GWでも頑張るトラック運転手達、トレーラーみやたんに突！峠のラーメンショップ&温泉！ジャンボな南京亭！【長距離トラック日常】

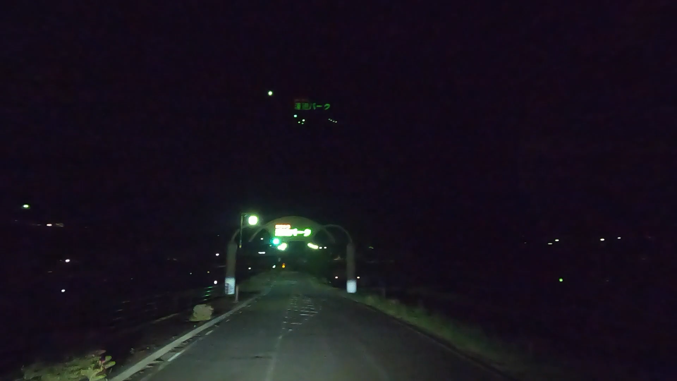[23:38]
沿いにちょっと左のところ悠々パークになりません
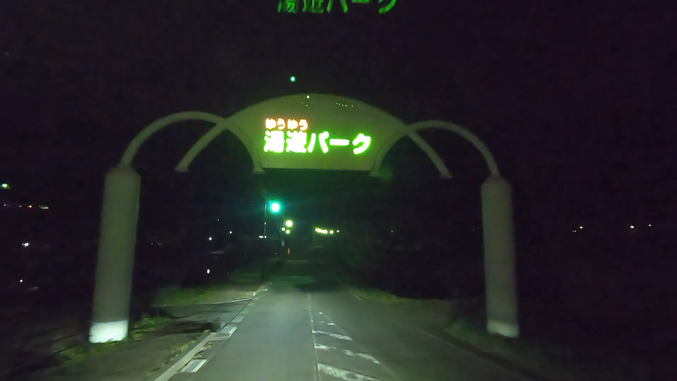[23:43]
真っ暗けでちょっと不安ではございますがあ、ちょっと明かりが見えますおよそ200m先左方向です
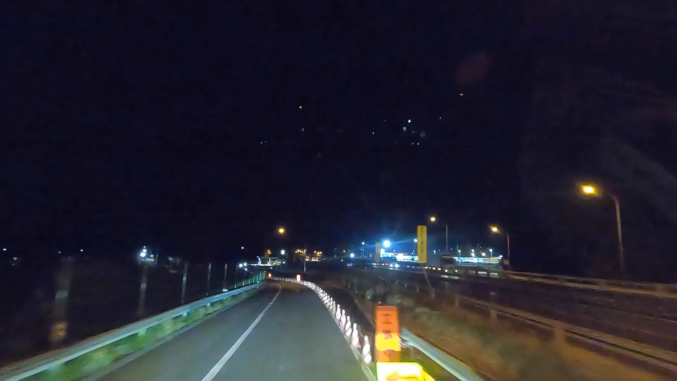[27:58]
はいオッツでございましたまあもうここでいいかな駒ヶ岳駒ヶ岳で終わっとこうと思いますなんか工事してんのかー止めれんのかー止めれんのかーもう寝るからね普通に枠に
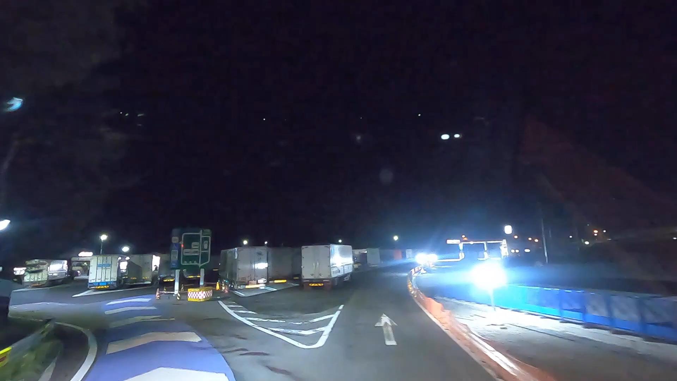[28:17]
止めたいんですがあの枠はいけんのかな